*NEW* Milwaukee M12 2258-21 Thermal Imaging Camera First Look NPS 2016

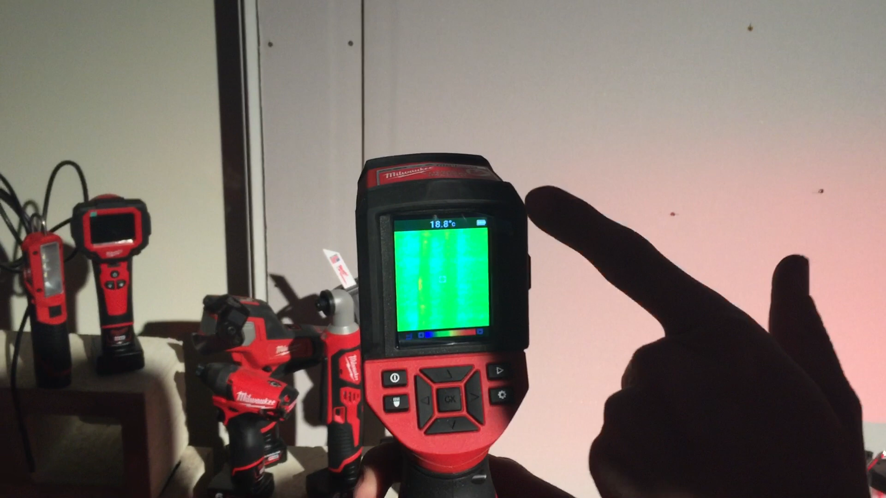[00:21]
On screen: spot 18.8°C
It shows you your temperature up the top as well as a heat sensitive screen across the bottom. You can also save your camera so if you've got a specific picker with some temperatures you want to record it saves to an SD card which is mounted on the side there and you can access it through a USB port as well.
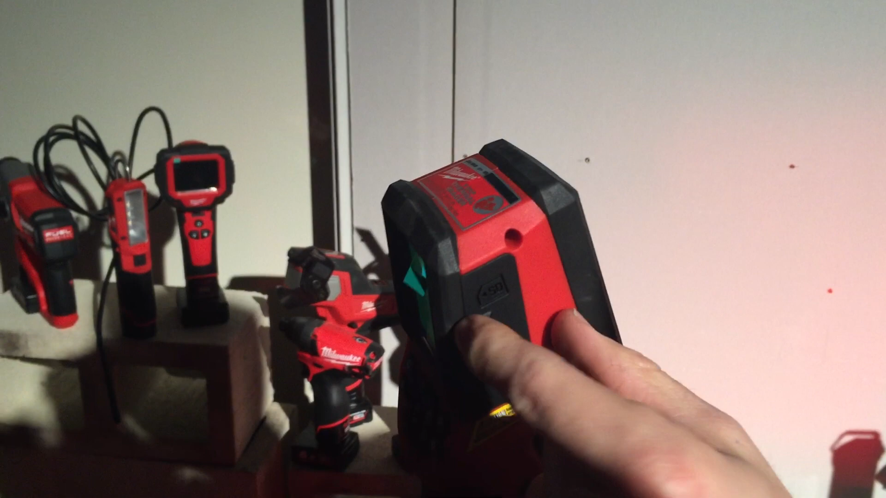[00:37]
So these are quite handy features on the side of the unit.
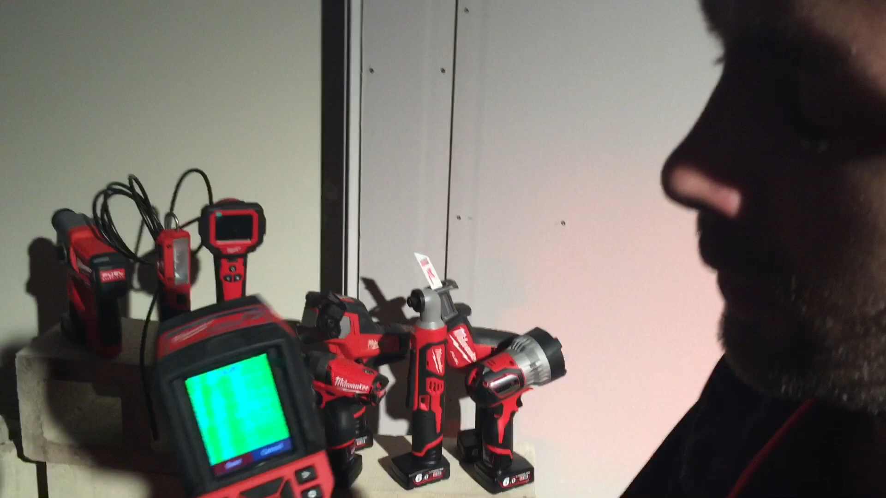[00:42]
So to go to a working example here we've got a gas bayonet burner and you can see up here it's putting out quite a amount of heat space here for this room.
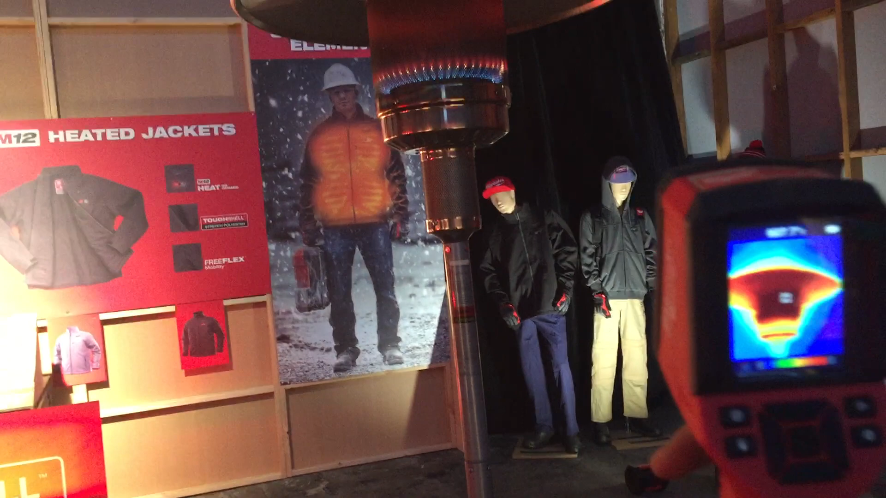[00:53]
So you can see here in front of the camera there we're right on there at 620, 590 so we can sort of get a good picture of where we're at there. You can pull the trigger which shows a laser point at the top so we can get a more refined answer and then you come down here under the flames and let it go. Click once and it gives you a picture. So you can see look at that specific point in that specific time it's 448.3 degrees.
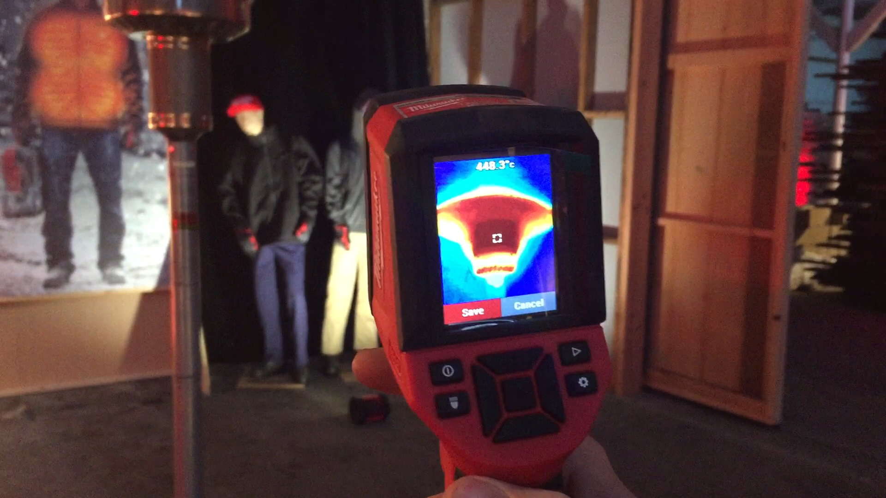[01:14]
So you use this for areas like preheating welds, assessing burner situations, you know preheating pipes and those sorts of conditions.